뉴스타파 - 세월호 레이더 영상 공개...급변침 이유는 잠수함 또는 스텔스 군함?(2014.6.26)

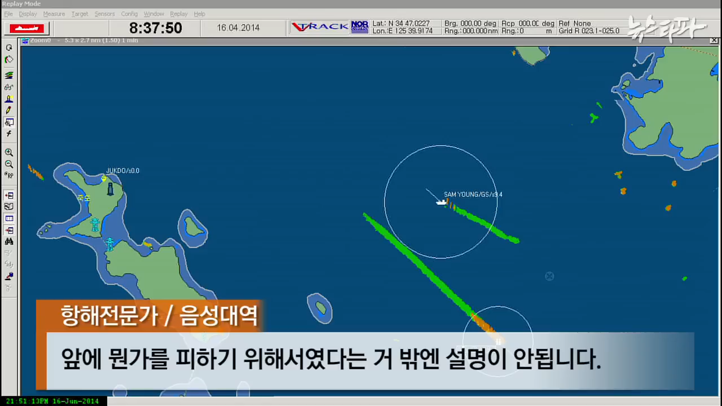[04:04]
스타보드가 오른쪽이란 말인데 급히 오른쪽으로 틀라는 말이죠. 바로 오른쪽에 섬에 있는데도 그쪽으로 변침한 건 앞에 뭔가를 피하기 위해서였다는 것밖에 설명이 안 됩니다.